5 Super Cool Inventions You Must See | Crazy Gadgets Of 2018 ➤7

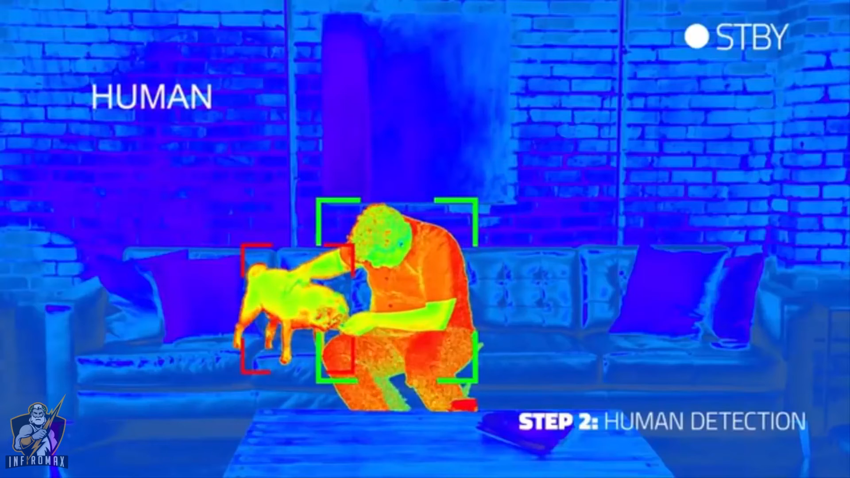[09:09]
Step two, it detects human body shapes in various positions.